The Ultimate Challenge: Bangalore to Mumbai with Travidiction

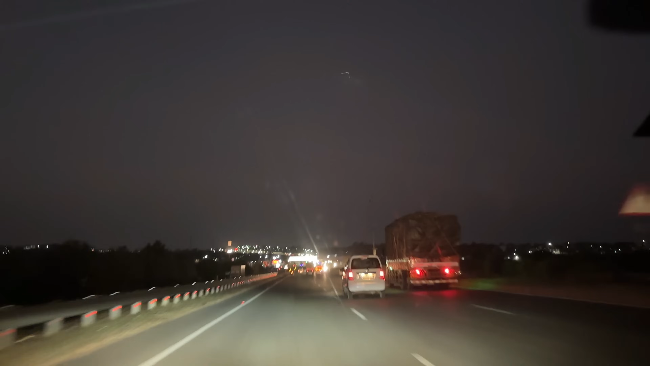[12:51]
एक सवा साल पहले ना हम लोग
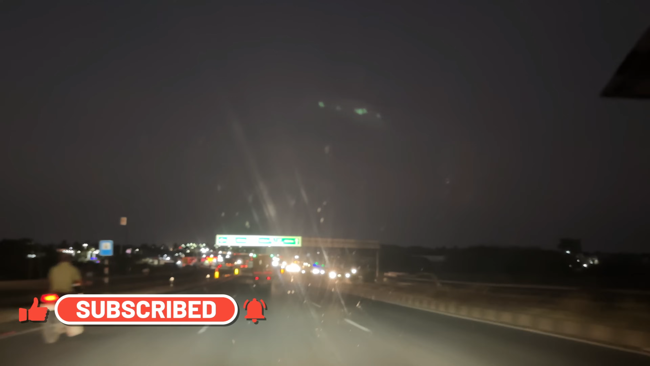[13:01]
जब तमिलनाडु गए थे तो यहाँ पे पूरा सिंगल लेन हो गया था धारवाड़ तक 10-15 किलोमीटर। अब तक तो सिंगल लेन हुआ नहीं है, होपफुली रास्ता बन गया हो क्योंकि हमको तो घर पहुंचना है ना,
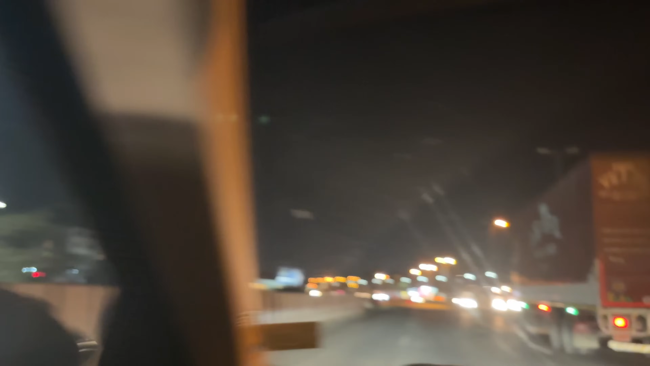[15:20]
यार खाना ढूंढो, तुम इतना भगा रहे हो कि मुझे कुछ दिख ही नहीं रहा है। हनुमान रेसिडेंसी, बेलगम रेसिडेंसी, खाने के लिए तो हम रुके नहीं, बट बेलगम क्रॉस करते ही ये डाइवर्शन और कंस्ट्रक्शन का सिलसिला चालू हो गया है।
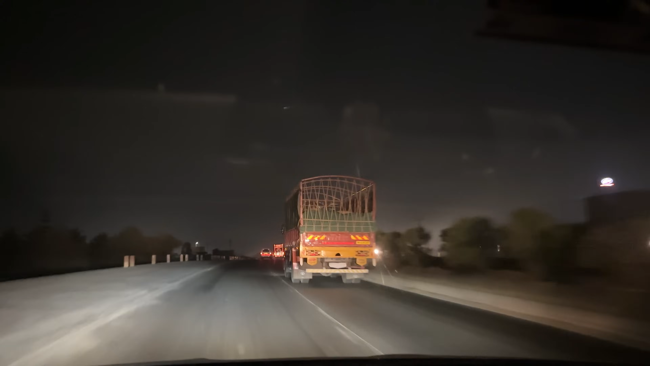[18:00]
अभी आपको फर्स्ट टाइम महाराष्ट्र दिख रहा है आज के वीडियो में, तो अभी वेलकम। मेरी वीडियोग्राफर सो रही थी, रिया अच्छा सो लिया। हम लोग वही डिस्कस कर रहे हैं, घर चले होटल ले, गाड़ी में सोए, पेट्रोल पंप में गाड़ी लगा के सो जाएंगे, नींद आएगी तो चले ही देते।
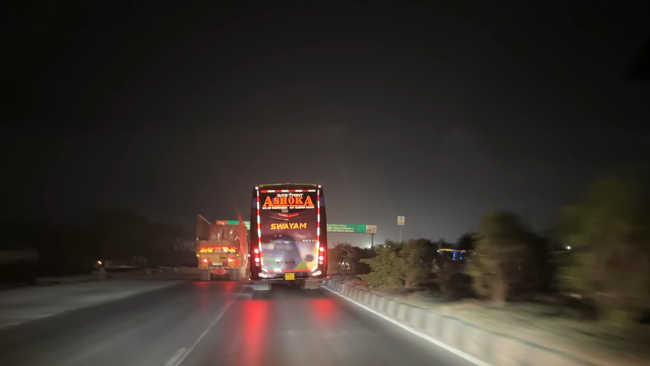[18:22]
ये जो सिलसिला शुरू हुआ ना, मतलब ये हाईवे एकदम खराब हो गया। अरे देखो स्वयं वाला बस फिर से आ गया। यार ये पिछले वीडियो में भी हमको ये बस मिला था। हाँ। ये भी हमारे जैसा रात को जाता है।
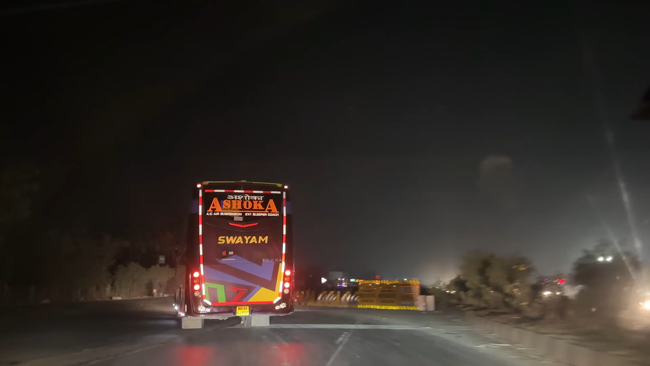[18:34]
सही बोल रहे हो स्वयं, तुम्हारा अभी अभी नया बस दिख रहा है स्वयं, तुमने नया बस भी ले लिया।
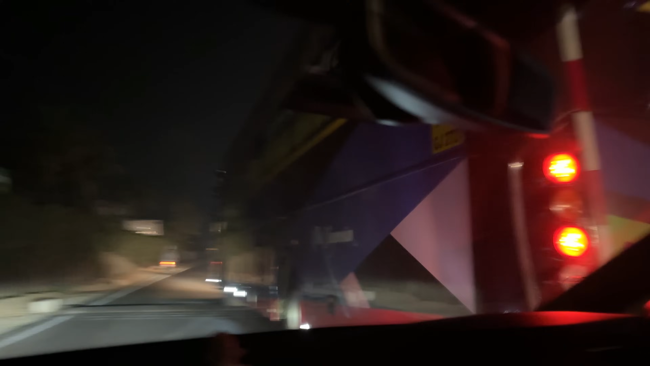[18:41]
अरे वो मेरा नाम यूज करते हुए बोला ना, एनर्जी तो पूरी है, 6.5 घंटे और ड्राइव है उसको ड्राइव करने के लिए, एनर्जी पूरी है अभी।
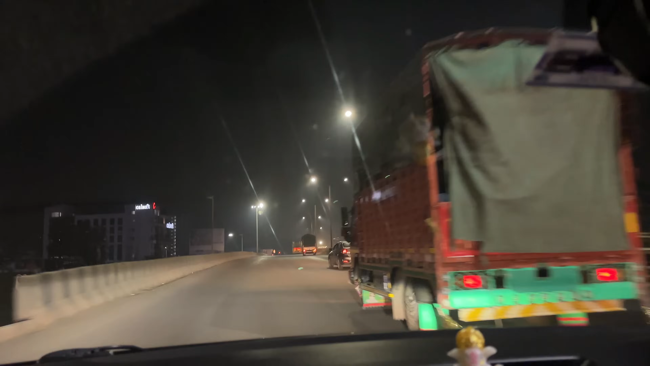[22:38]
साथ हम पहुंच चुके हैं पुणे का शहर।
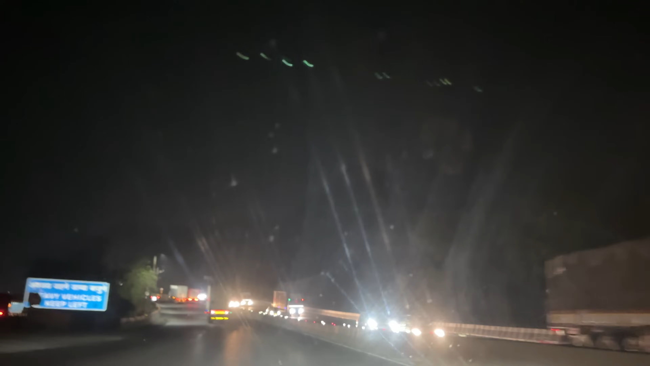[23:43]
तो आप देख रहे हो फूड प्लाजा का एग्जिट, हमने लोनावला क्रॉस कर लिया है। और ये क्या गाड़ी ऊपर है? फूड प्लाजा तो बंद है रे साहब। नहीं इधर कुछ तो मिलेगा, देखते हैं।
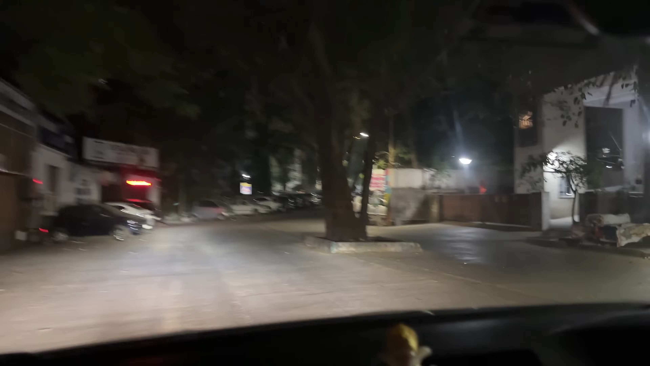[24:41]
तो फाइनली 5:04 में घर पहुंच गए।